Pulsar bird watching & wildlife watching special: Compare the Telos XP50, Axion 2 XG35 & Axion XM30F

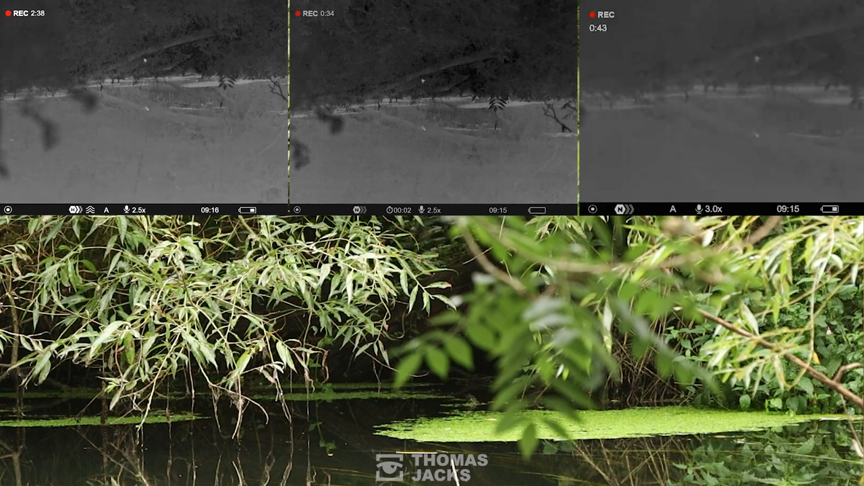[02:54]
You can clearly pick out on all three of these units with more detail on the XP50 Telos.